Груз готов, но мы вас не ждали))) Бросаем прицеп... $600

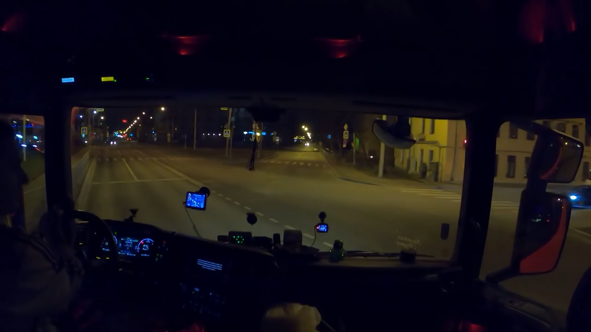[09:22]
Сейчас запросто можно под знак грузовым запрещено. 3,8 километра. Тягачом уже ехать, никаких вопросов. Мы же без прицепа. Как на легковой практически.
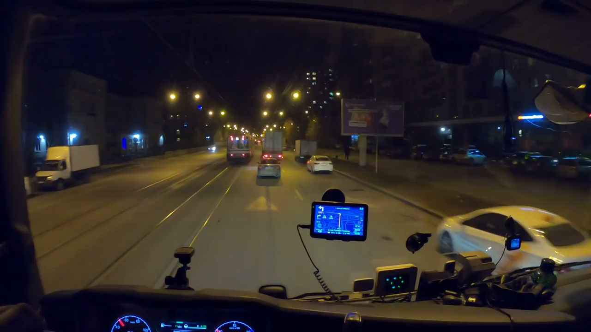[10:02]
трамваем бы вписаться, он такой негабаритный. Тут у нас остановка трамвайная, да?
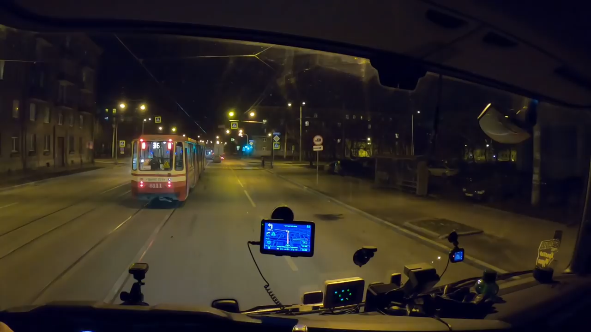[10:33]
Ждем. Двери закроют, можно ехать. Сейчас, по идее, мы там вот и выедем по этому, по Витебскому проспекту, когда сюда хотели.
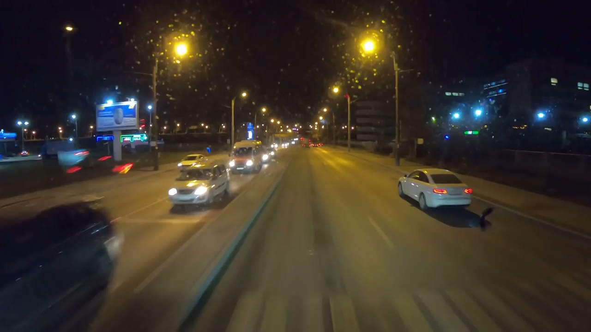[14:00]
Что тут с высотой? Вот здесь уже по высоте не проедешь.
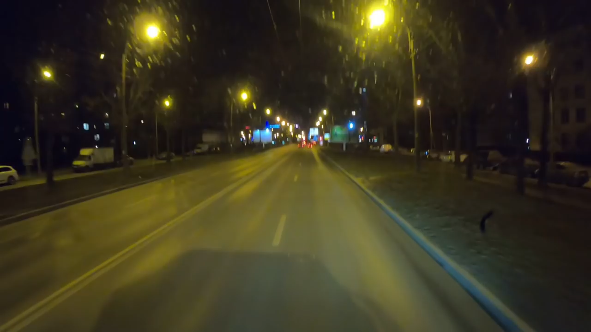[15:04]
симпатичное такое. Точно. Еще куда она так? Какой-то интересный тут центр прикатили. О-о-о. Куда нас занесло? Не, ну однозначно здесь полуприцепом здесь нам делать нечего.
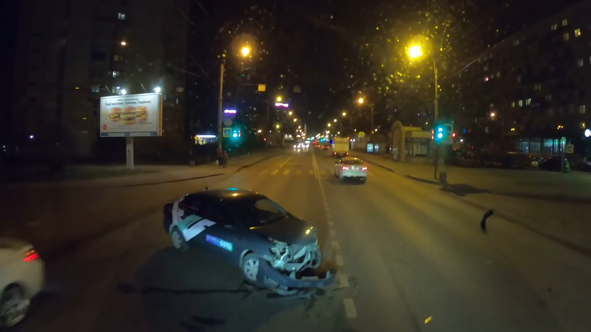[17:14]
Размолотились. Морды нету. Я так понимаю, этот оттуда вылез. Ему навстречу, который по центру ехал. Пытался уйти и на нашу сторону ушел.
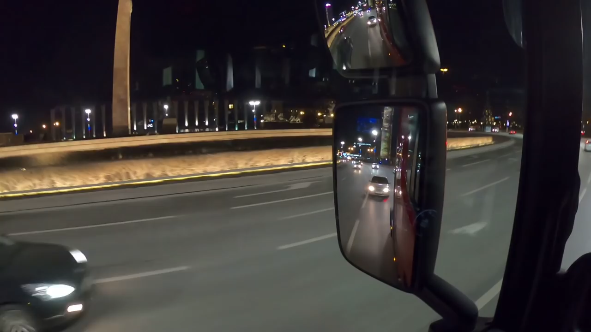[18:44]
красиво здесь, смотрите, какая тут площадь. Площадь Победы, о как.
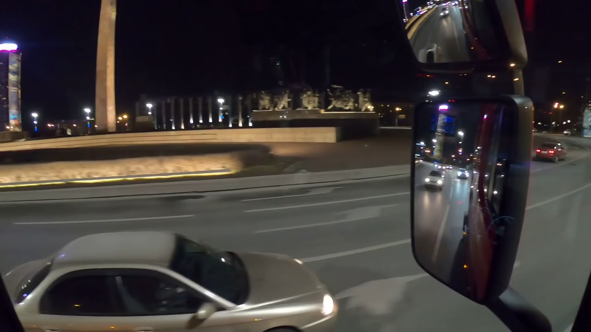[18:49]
Так, нам сейчас съезжать или дальше? Ё-моё, нам дальше.
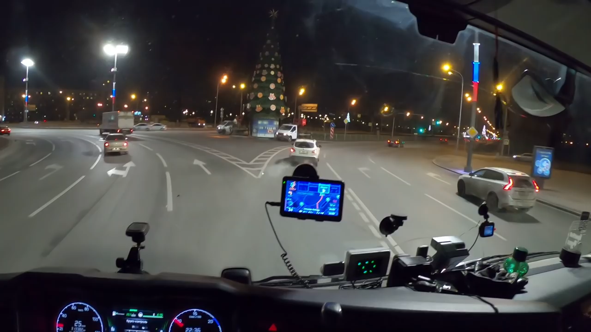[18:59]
Да, вот сейчас мы съезжаем. Москва указатель. Круто.